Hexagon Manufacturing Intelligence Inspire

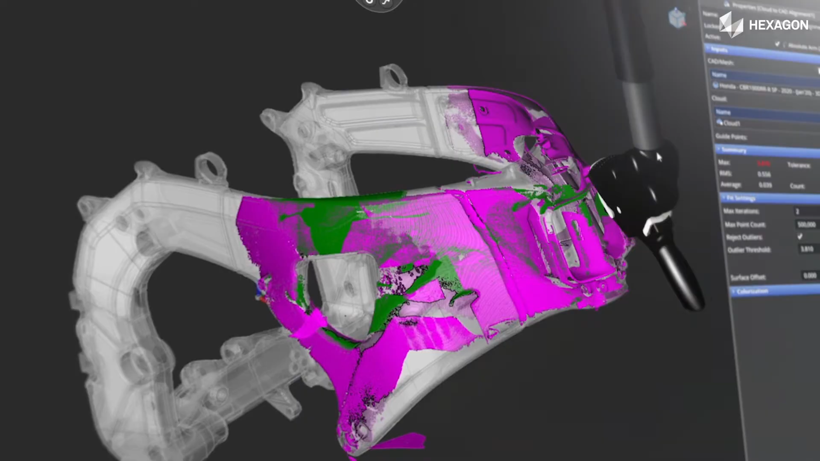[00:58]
Built on an intuitive user interface, intelligent workflows enable efficient inspection.
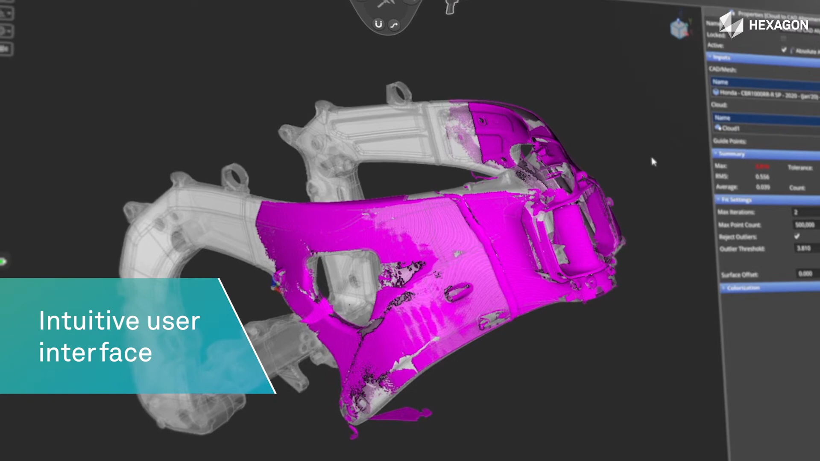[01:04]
It's easy to import and use all native CAD formats.
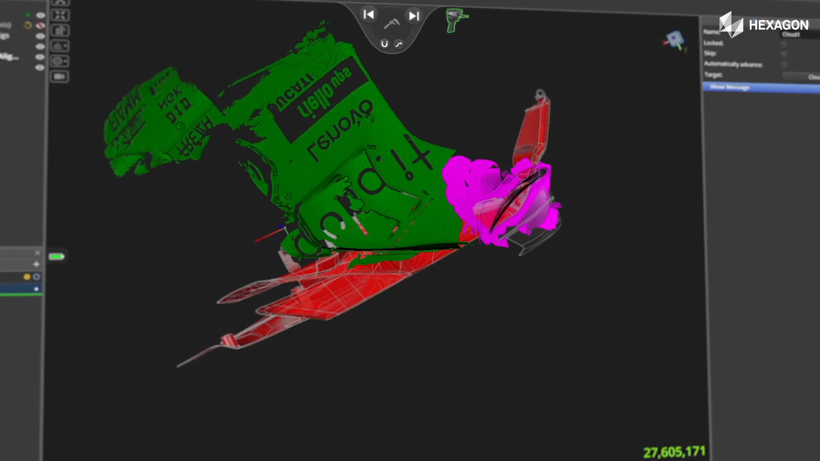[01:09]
Inspire addresses ASME and ISO standard GD&T requirements.